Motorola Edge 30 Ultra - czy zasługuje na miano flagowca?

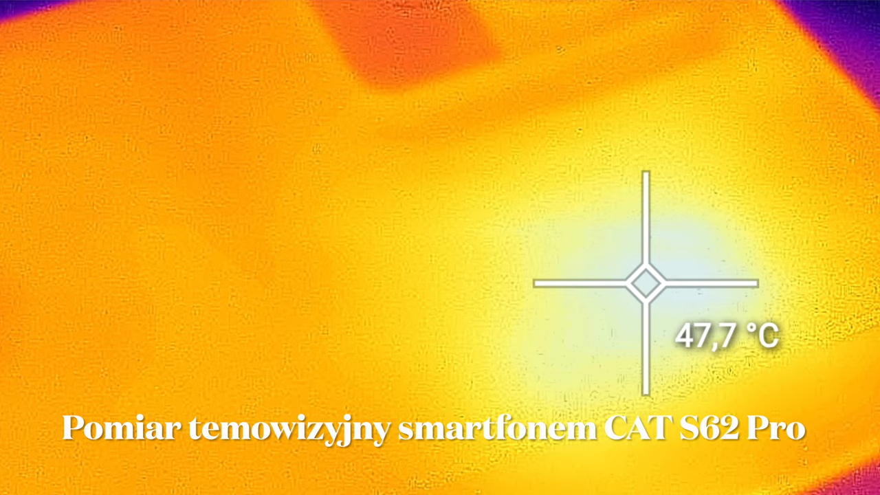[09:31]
On screen: spot 47.7°C
40 stopni kamera termowizyjna pokazywała po przejściach benchmarkowych, szczególnie tutaj w rejonie nieco poniżej aparatu fotograficznego,
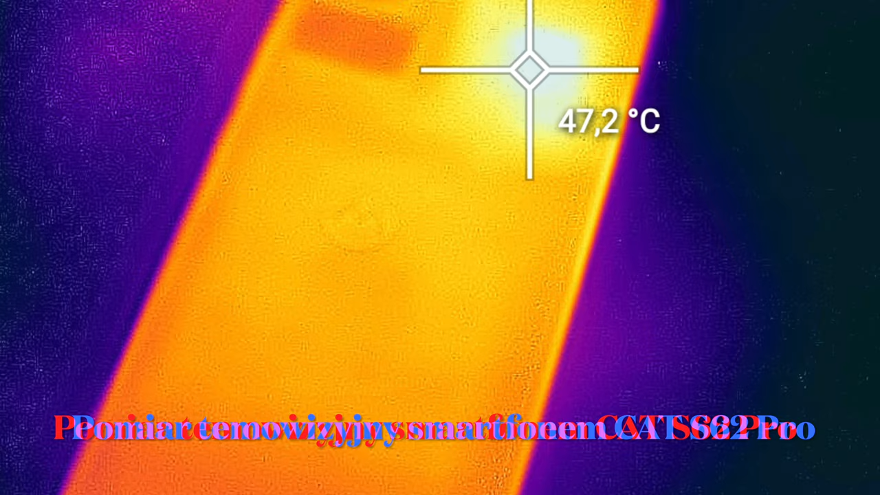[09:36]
On screen: spot 47.2°C
to ciepełko jest dosyć mocno wyczuwalne.
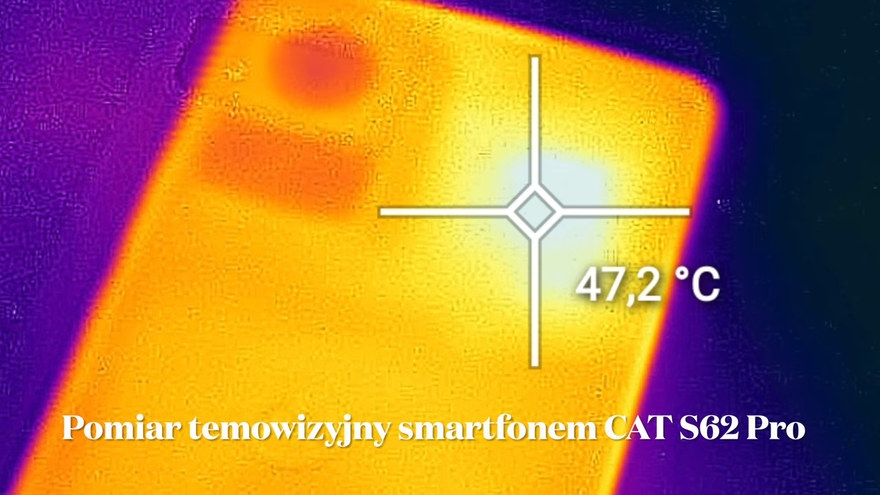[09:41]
On screen: spot 47.2°C
I z jednej strony to dobrze, bo wiemy, że ciepło jest odbierane, odprowadzane z procesora na zewnątrz,